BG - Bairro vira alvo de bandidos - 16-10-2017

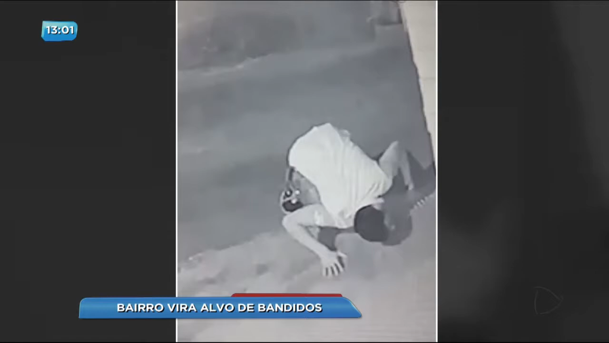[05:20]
E a gente vê, inclusive, né, nessa imagem de câmera de segurança, de uma casa aqui da região, onde o cidadão parou o veículo, vê esse carro prata, ele desce, olha embaixo aí do portão, certamente pra ver se tinha alguém em casa ou não.
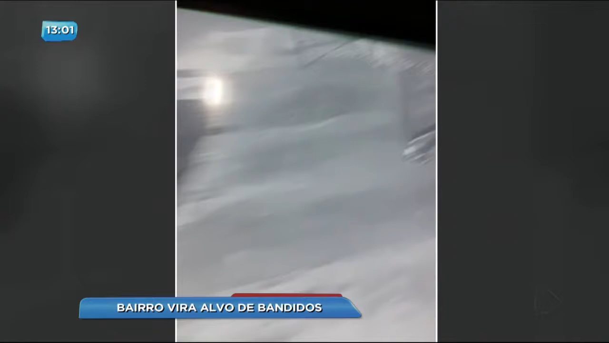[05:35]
É normalmente assim que eles estão agindo, né, eles observam se tem movimento na casa ou não pra furtar.